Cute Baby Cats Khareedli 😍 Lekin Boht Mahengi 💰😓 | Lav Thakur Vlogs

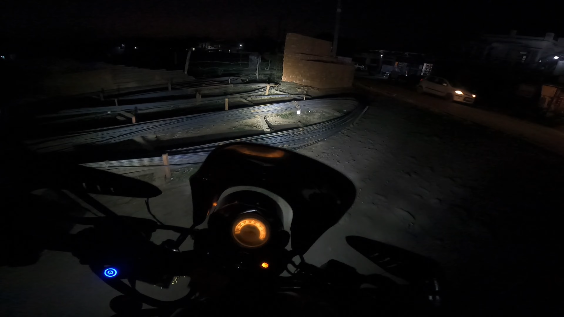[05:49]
थोड़ा आवास तो करती है लेकिन जो खट वाली आवास करती है यह बड़ी डरावनी लगती है ऐसा लगता है पता नहीं क्या जो हो गया
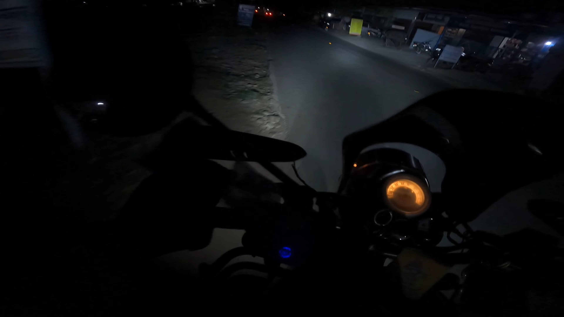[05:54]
सो अब ही मैं हो फातेपुर पे और अब पूरा घना जंगल ठीक है तो धीरे धीरे निकल लेते
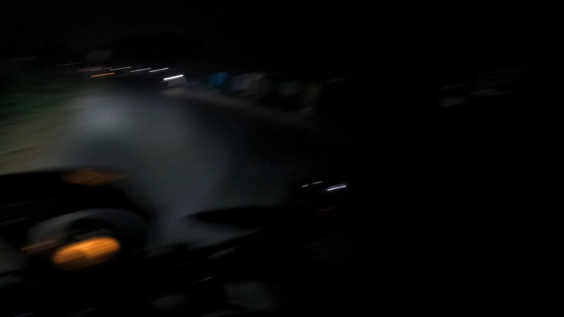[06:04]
हैं ठीक है गाड़ी है तो कोई ना कोई तो मिली जाएगी बड़ इतना मैं
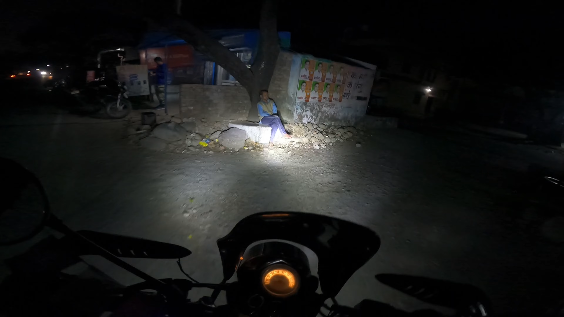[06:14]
वाले से नहीं डड़ता हूं भाई है
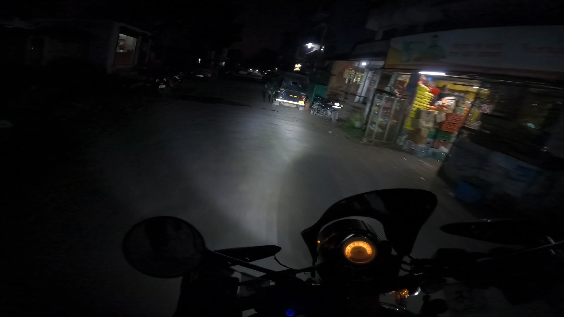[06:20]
अधेकुर भी सुंसान हो गया आप सारी दुकाने बंद हो गई है